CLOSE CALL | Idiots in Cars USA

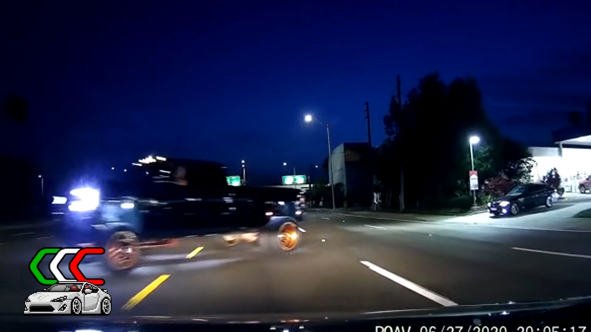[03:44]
He gets pulled out on by two assholes turning left, one after each other. Look how beautiful this road is here.